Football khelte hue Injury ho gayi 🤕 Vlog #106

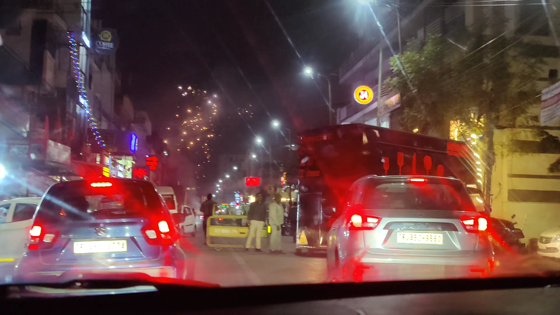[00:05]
दोस्तों ये देखो यहाँ पे पुलिस की बैरिकेडिंग हो गई।
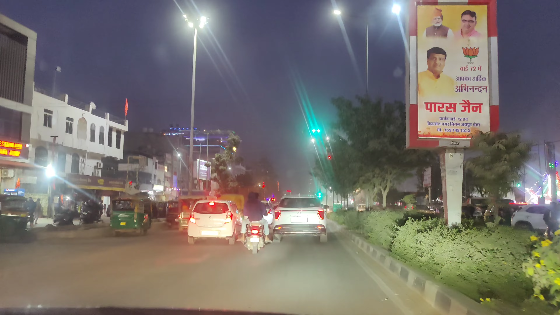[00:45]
हर जगह एकदम लाइट जल रही है, चकाचक लाइट जल रही है, बस ये हरी बत्ती जलना बंद होने वाली है।
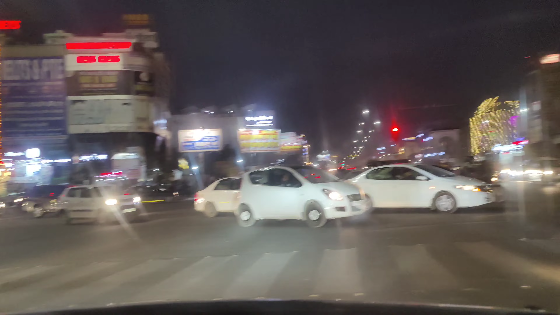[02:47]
पूछा मैंने कुछ तो भाई, लाइटिंग देख लो जरा जयपुर में कितनी क्यूट लाइटिंग हो रही है, अच्छा लगता है मेरे को भाई।
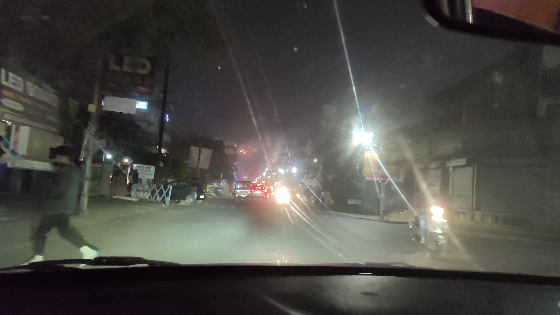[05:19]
OMG, आतिशबाजी इज हैपनिंग इन द मिडल ऑफ राजा पार्क जयपुर में।
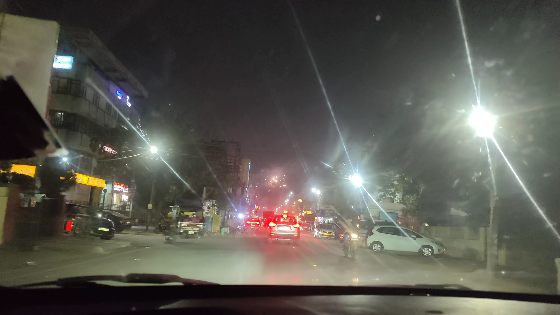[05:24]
ये हम आ गए हैं राजा पार्क की एंट्री। हमेशा से मैं यहाँ से लेता आया हूँ राजा पार्क में एंट्री। क्या बात है यार, ये शीशा, ये देखो मैं साफ भी कर लूँ ना तो भी अच्छे से नहीं होगा।
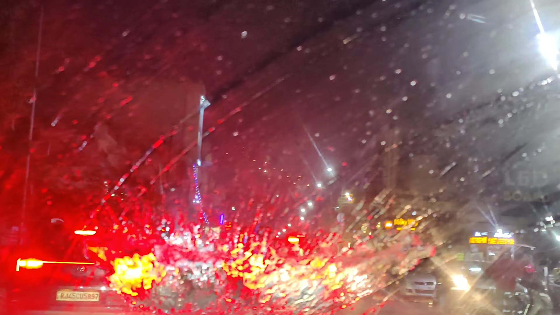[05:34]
अब मुझे ये शीशा ही चेंज कराना पड़ेगा शायद।
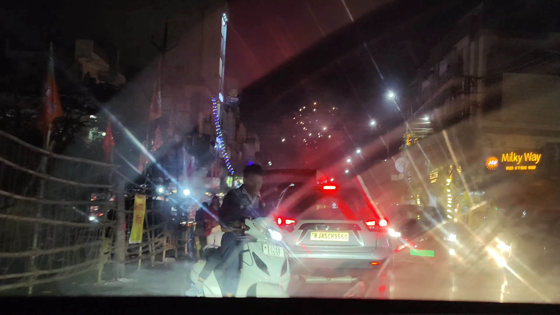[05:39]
और ये देखो एक्टिवा वाला कैसे चला रहा है। गाइस आतिशबाजी हो रही है बहुत ही बढ़िया वाली।
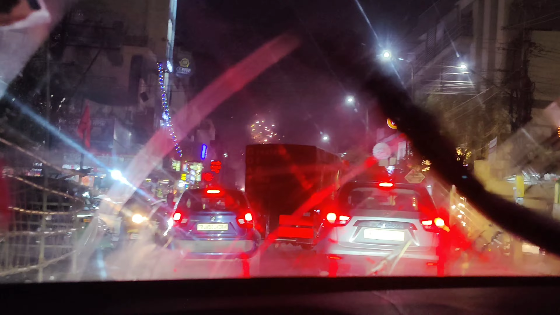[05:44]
और सामने लोग देखो कितने सारे हैं। मैं तो कह रहा हूँ अपन भी गाड़ी वाड़ी लगा के पैदल हो जाते हैं, क्या बोलते हो, है ना। ये देखो यहाँ पे, अरे मुझे दो
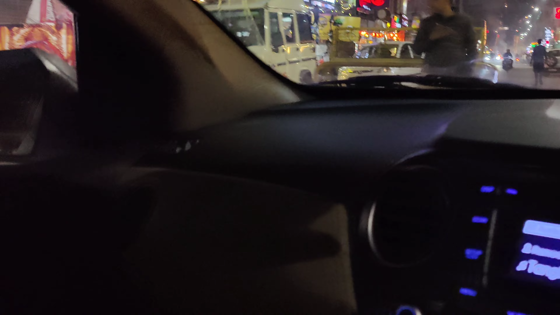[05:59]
दोस्तों ये देखो यहाँ पे पुलिस की बैरिकेडिंग हो गई है राजा पार्क में।
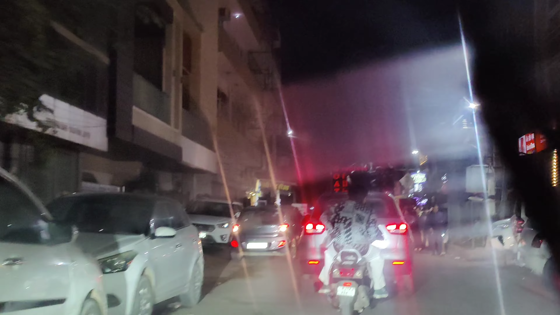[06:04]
हम लोग को गाड़ी, ये देखो लड़की की शर्ट देखो, शर्ट अच्छी लग रही है।